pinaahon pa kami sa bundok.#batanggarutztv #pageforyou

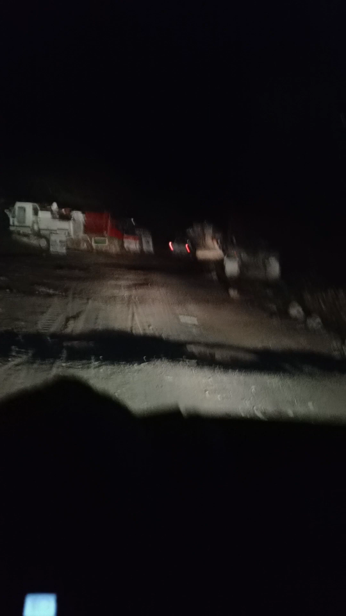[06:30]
Ayun, isa. Ayun, mga luma niyang truck eh. Ayun, yung tabungan ng isa.